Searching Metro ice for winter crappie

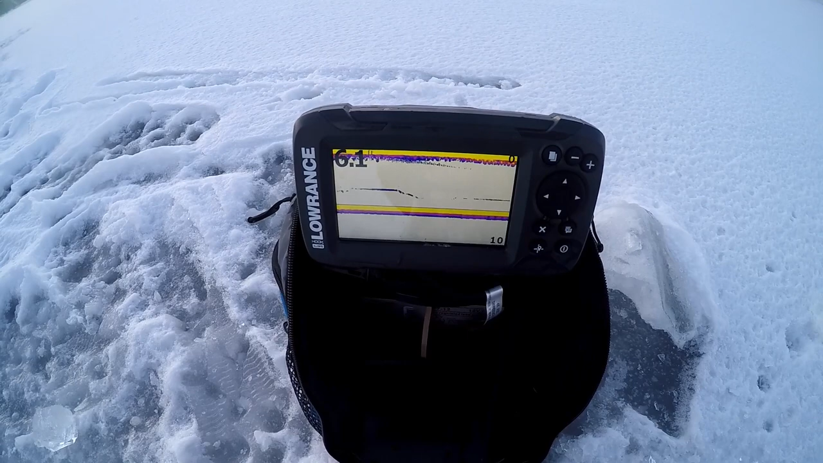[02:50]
Look how clear that ice is So we have it sitting at about five foot right now
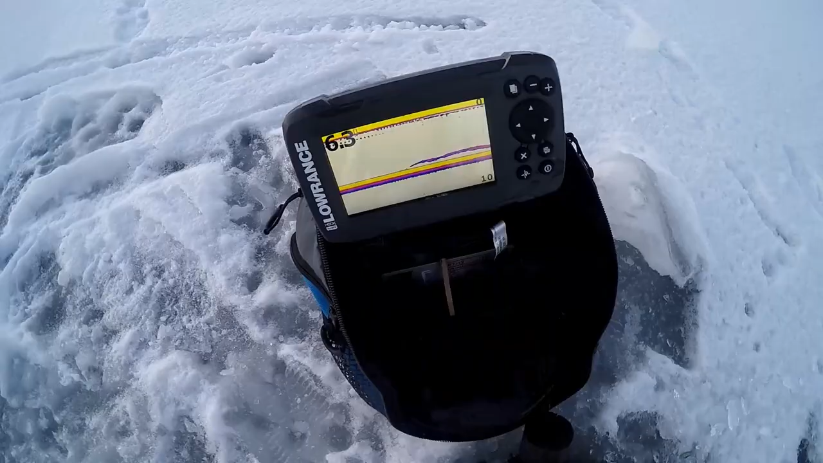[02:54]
We're going to see if we can get this to get anything We got one staring it down right now guys